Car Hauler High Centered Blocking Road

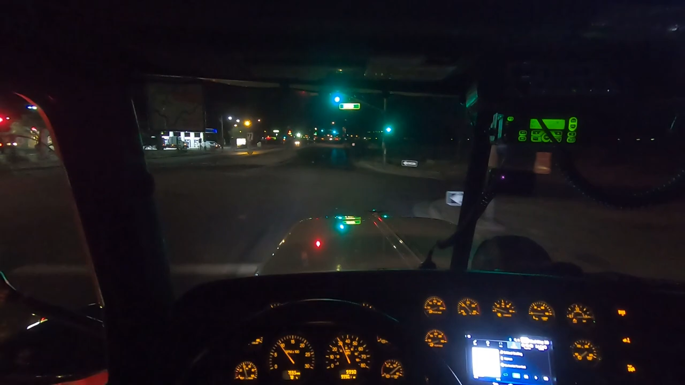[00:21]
Today it is Wednesday, May 20th at 9:30 p.m. We're here on Dillon Road in front of the TA in Coachella, California. We're responding to a car hauler that is stuck here in front of the TA, apparently blocking the road. Perfect. So I was just going to say RSO. I called RSO out here because the guy said he was blocking the road, and I imagine we were going to need traffic control. So I just saw the RSO lights go off.
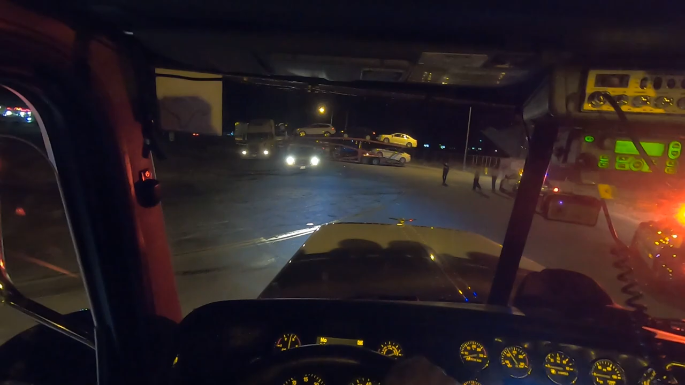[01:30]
97. All right, guys, we're gonna go ahead and get out here, see what we got.